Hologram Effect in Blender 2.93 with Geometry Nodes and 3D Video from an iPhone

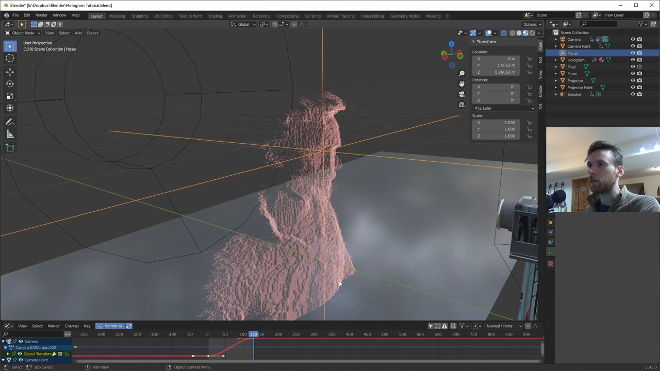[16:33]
And then it's also focusing on this focus, which is lined up to where the eyes are for this projector thing, which I thought would be where it would be focusing.